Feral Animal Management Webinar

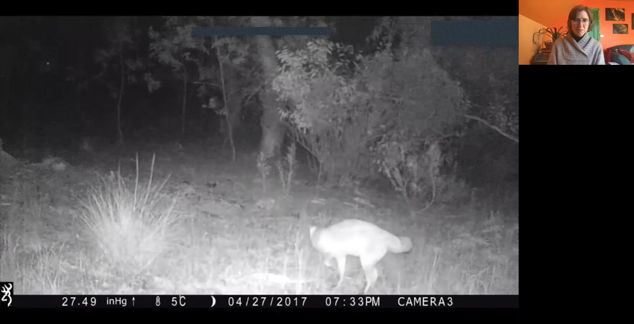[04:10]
But as you can see, I took out one fox, but unfortunately that wasn't the only fox on my property, there were eight foxes on my four acre property passing through every night. And I didn't really know how many there were until I got to the end and there were none left with the trapping. So you can see the timestamp down below that it's the 5th of the 1st, 2017.
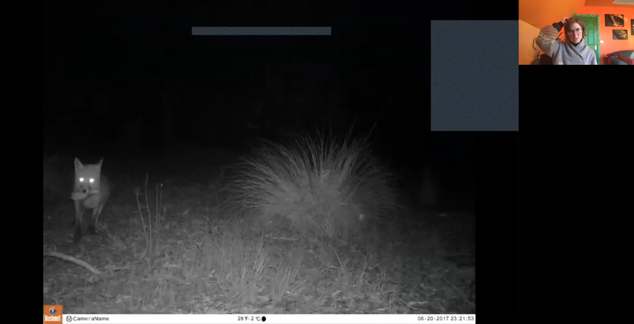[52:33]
you also want the fox to be able to pull, argue, scrummage and step on a trap rather than just walk over the trap, grab the chicken wing. In this case, this was me back in 2017 as a novice. Um, I didn't tie. I thought, oh, she'll be right. I've circled the chicken wing with traps and, um, the fox grabbed the chicken wing and off it went. Uh, so you get better success if you very sturdily stake your, um, your bait, um, with, with tent pegs.